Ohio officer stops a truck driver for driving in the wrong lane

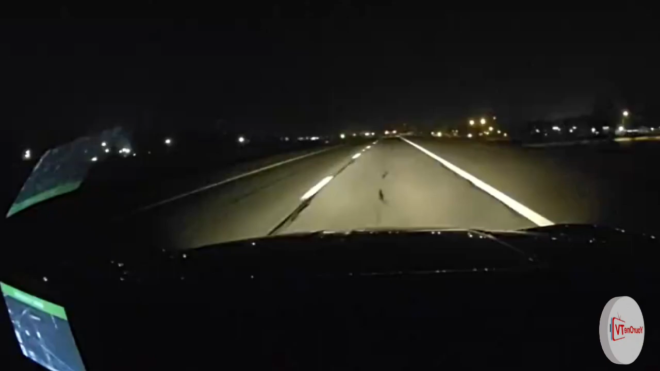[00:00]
In this dash cam and body cam footage, an officer from the Ohio State Highway Patrol successfully stopped a truck driver who was going the wrong lane. A commercial truck is seen driving in the wrong lane on State Route 79 in Licking County by a patrolling officer in the video.
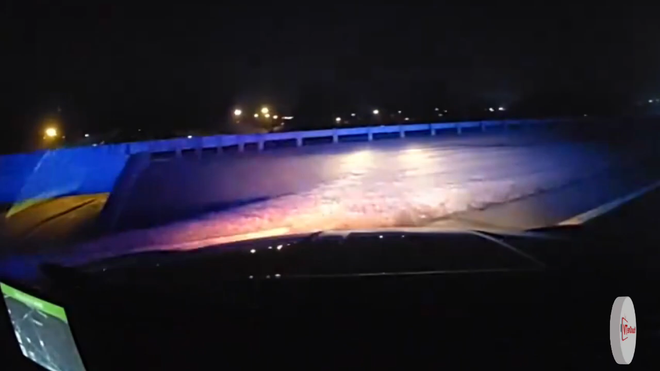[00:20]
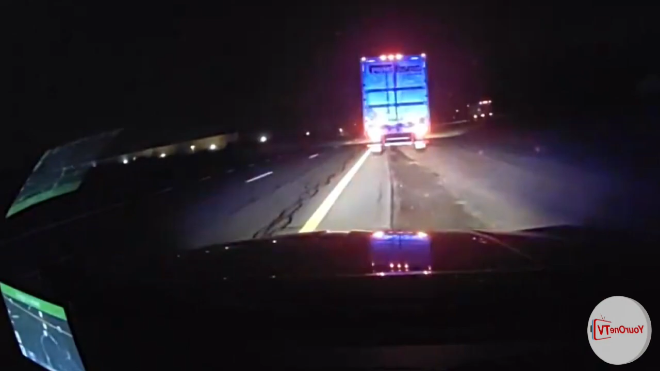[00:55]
The officer manages to stop the vehicle and takes care to make it clear to the driver that her actions may have resulted in serious consequences.